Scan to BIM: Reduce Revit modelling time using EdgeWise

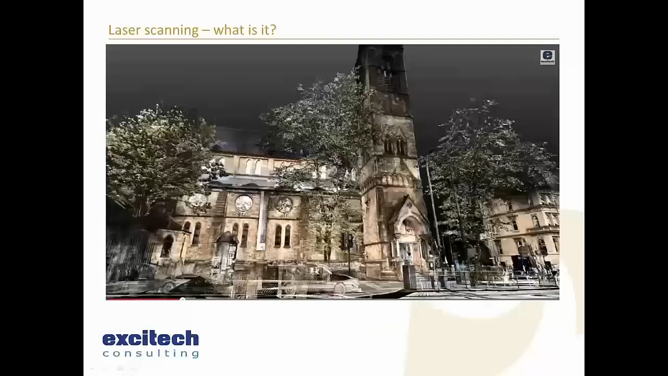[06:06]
also have the ability to take photographs as well and as a result we can overlay
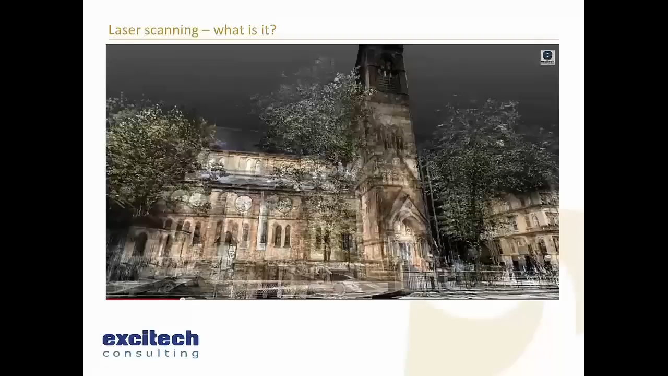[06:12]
those photographic information with the actual point cloud so this is a project that we did in Glasgow recently
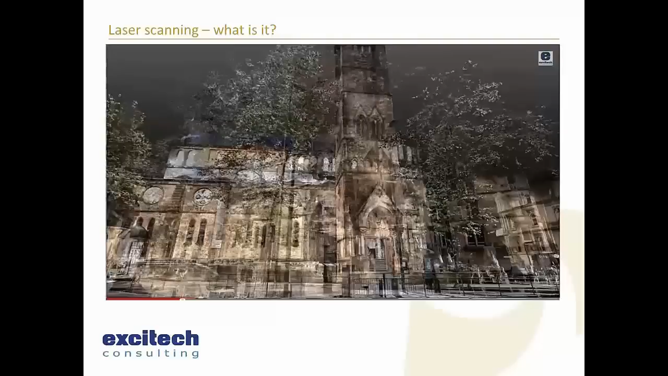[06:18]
and one of the cathedrals or one of the churches up there and you can
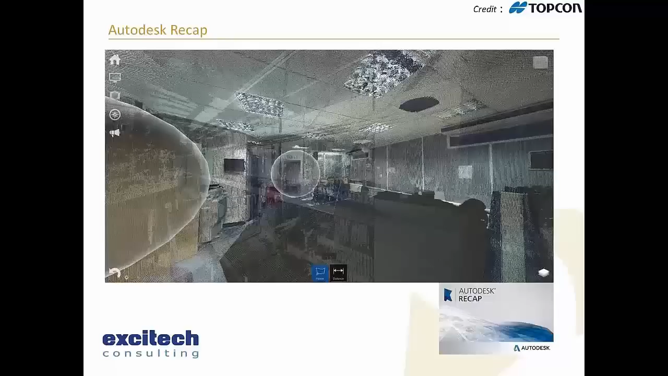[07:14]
it's actually a good idea to start cleaning them up clipping them down and things like that and Recap allows us to to do that quite quite well we've then got the Autodesk Revit software so where we do want to build up a building information model when we actually do want to bring up a
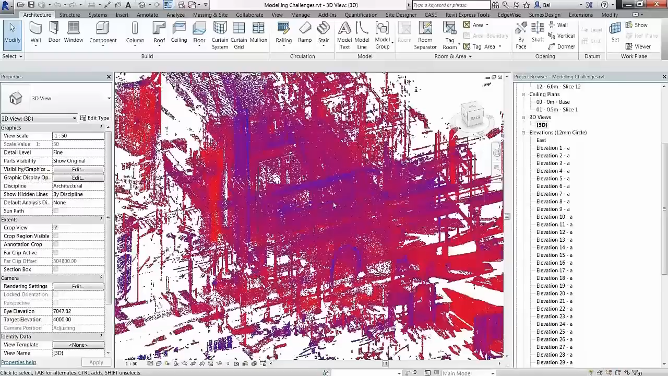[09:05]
coming through loud and clear that it's pretty complicated you know there's a there's a lot of data in there there's a lot of piping there's a lot of staircases there's a lot of information now if my task here is to start
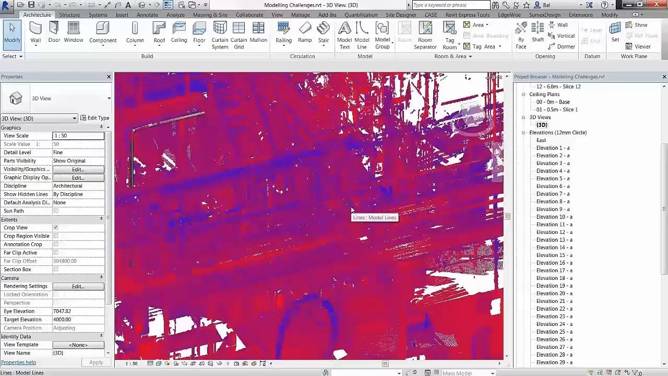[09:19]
building up a pipe a model of the set of piping runs that exist within this model I might start having to slice and dice this model up quite a lot so one of the techniques I might use is to draw lots of grid lines and put elevations
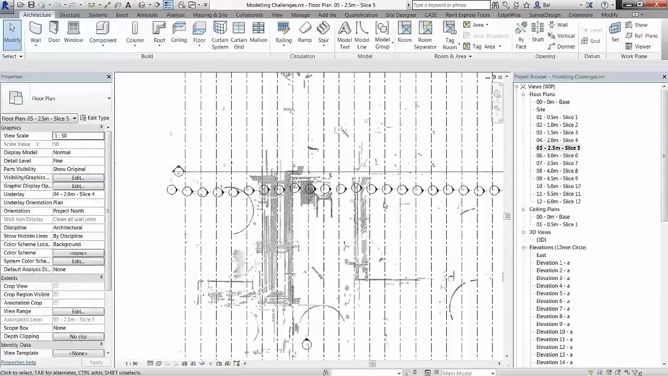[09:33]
on those grid lines and also draw lots of levels as well and as a result you can start to slice and dice the
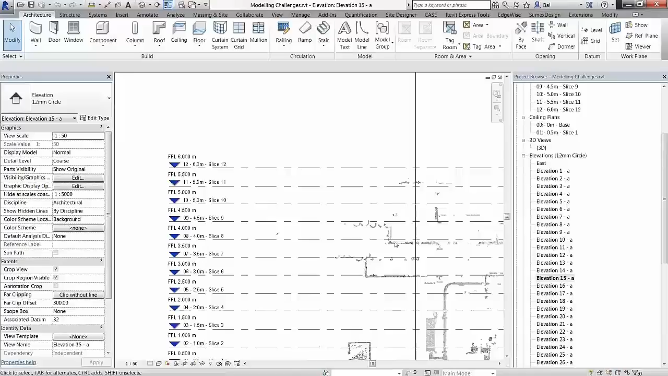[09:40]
model quite well within Revit and you can start to see these spherical shapes and these cylinder shapes beg your pardon where we can actually start to get a basic profile
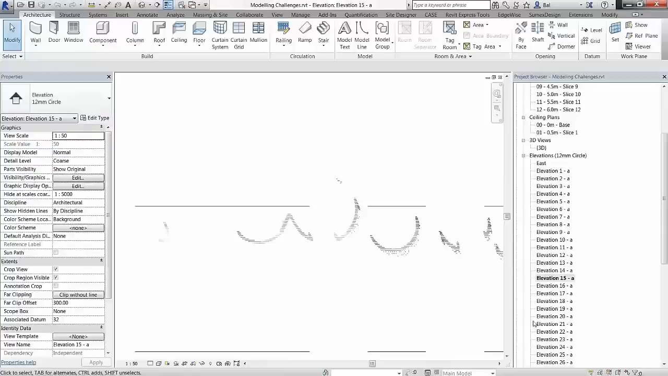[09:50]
of the pipe now speaking from personal experience if you try and follow all those runs through those elevations it takes quite a long
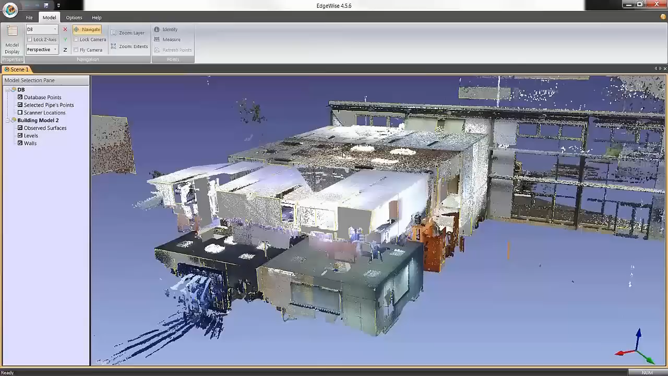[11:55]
this is that same point cloud you saw just a few moments ago in the in the Revit in the Revit environment that I built the model from now when I built this model
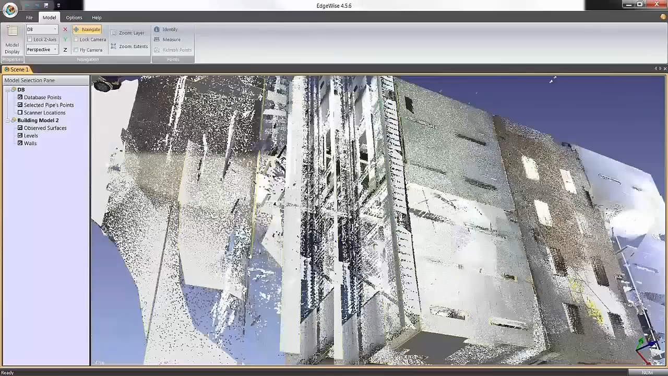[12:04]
in when I built the model from this in Revit it took me quite a long time just to
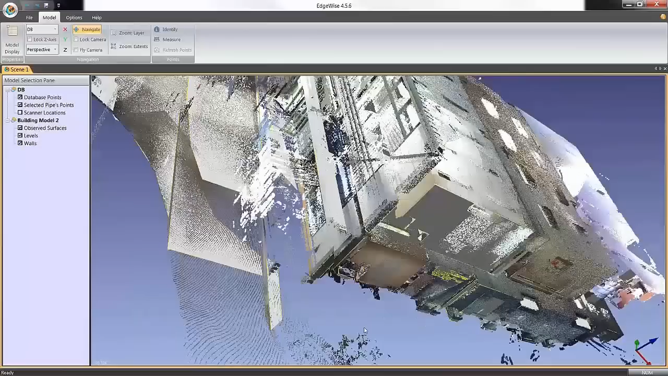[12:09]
find you know the wall positions and things like that it it takes a little bit of a
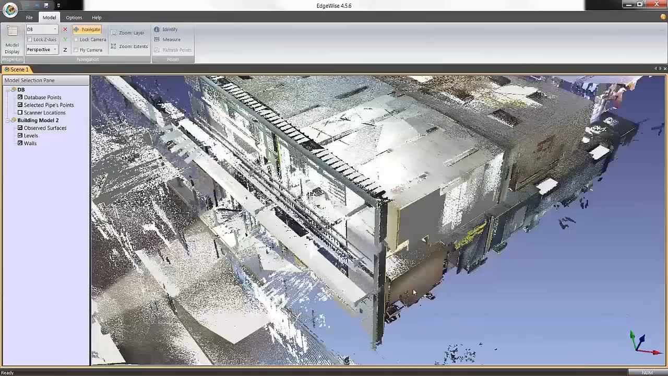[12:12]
it takes a little bit of a messing around now what I've done here is I've
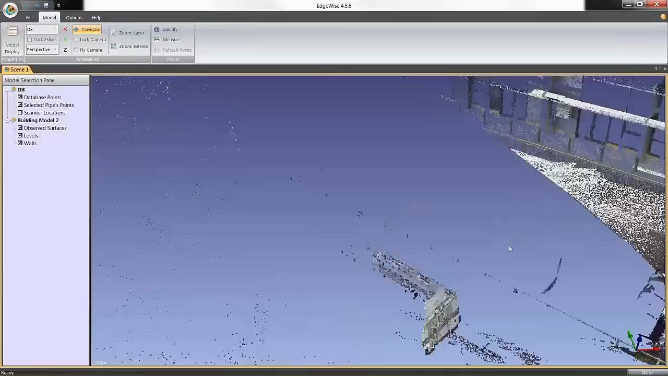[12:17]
brought through the FLS files that we
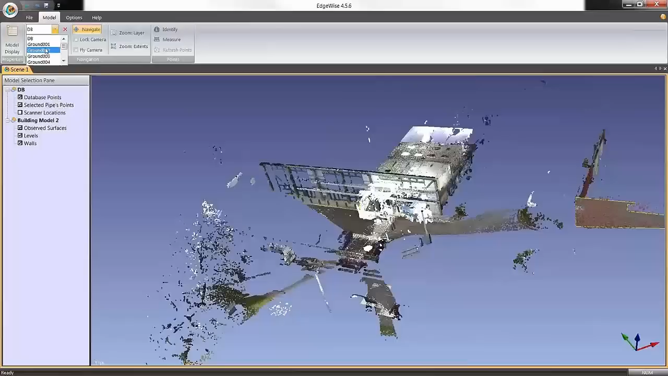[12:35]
so I can quickly go in here and I can actually go and have a look inside the model and start to see the model now whatever what I've also done within this model is asked edgewise to create what we call a planier model or a surface based model so you might
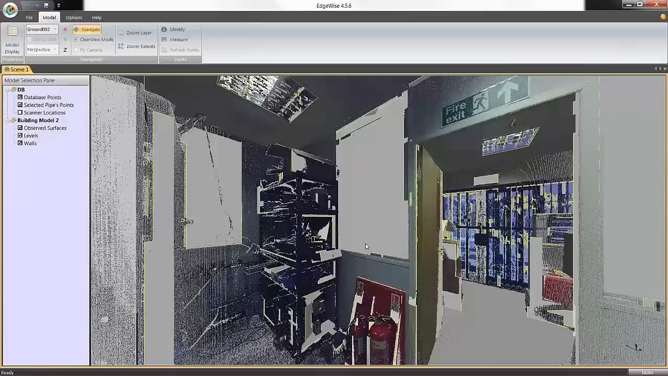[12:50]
be seeing here that there's a lot of yellow and surfaces being projected onto the actual model here and what I'm going to do is just turn off the actual
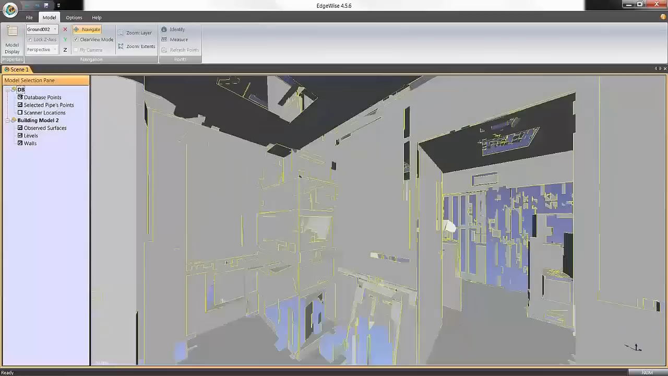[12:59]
point cloud and just leave that surface-based model it looks and it looks a little messy to begin with and I'll just come out to the extents again you
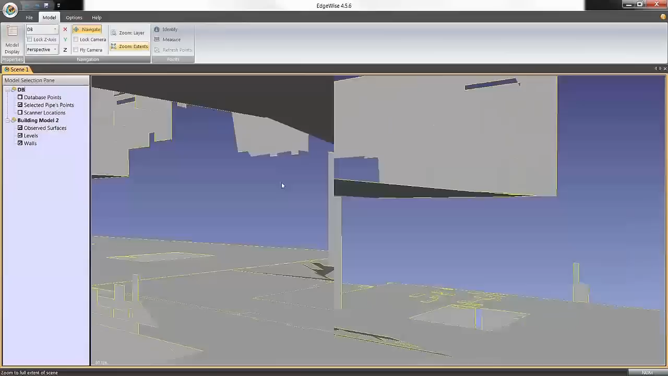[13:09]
can sort of see that it's quite it's
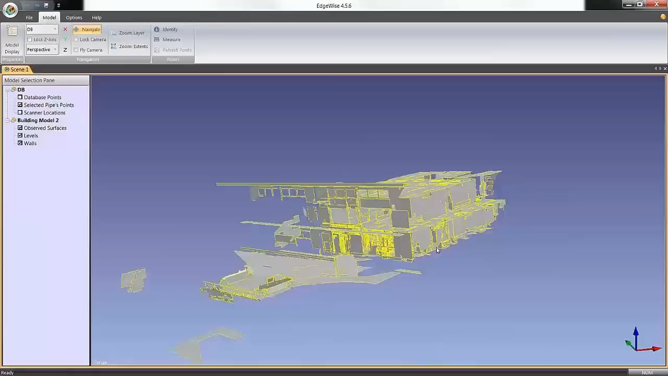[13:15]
quite a messy looking file initially now this this surface-based model which takes in my experience when I generated this took about five minutes to generate from the from the federated cloud so it's pretty it's pretty quick is what the edgewise software is actually going to use to analyze our model and look for the actual walls and I think it's pretty incredible how it does it in fact
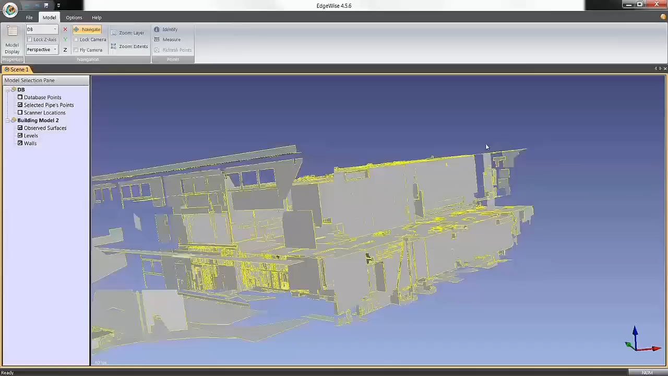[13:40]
what we need to do first of all though before I do that is actually just tell it where the